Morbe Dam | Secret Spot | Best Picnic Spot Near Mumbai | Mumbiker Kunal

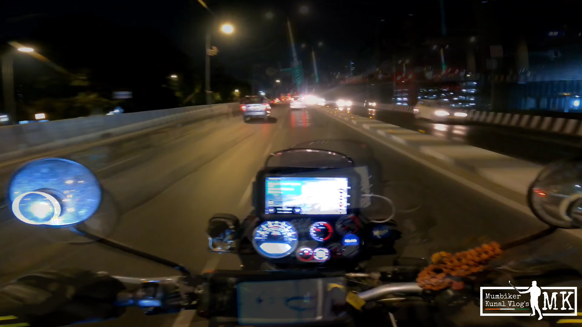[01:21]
दोस्तो आप सर्वेश भी जोड़ चुका है वो तो पहले से गेर अप था तो रुखना नहीं बड़ा दोस्तो मुंबई के रास्ते जब इस तरह खाली मिलते है न तो बहुत बड़ा मज़ा आता है अब संलेड भी अच्छा कासा फ्लो हो रहा है